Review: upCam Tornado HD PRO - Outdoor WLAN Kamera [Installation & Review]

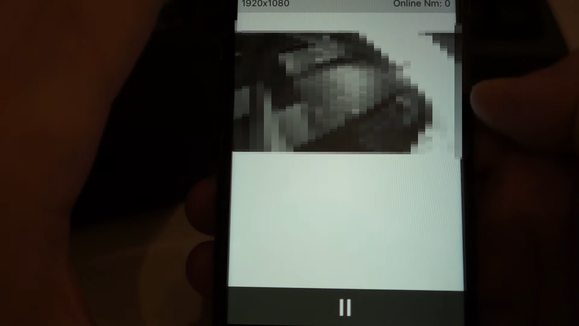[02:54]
In dem Fall war das jetzt, hatte ich mal ausprobiert, die Kamera ganz sensibel zu stellen.
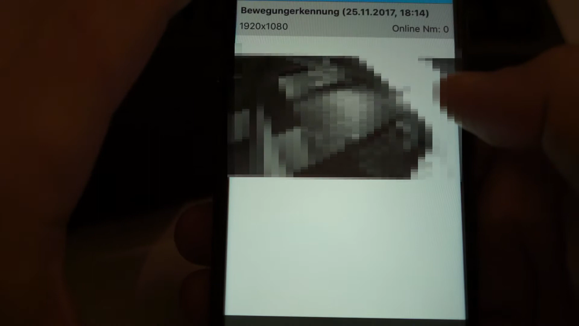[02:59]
Das heißt, bei der kleinsten Lichtveränderung hat es da eine Alarmaufnahme gegeben.
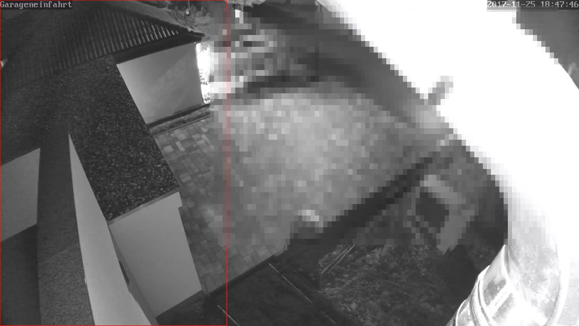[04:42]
Hier sieht man jetzt zum Beispiel eine Kamera, die ich auf 100% Sensibilität gestellt habe, die halt bei der kleinsten Änderung irgendwie anschlägt.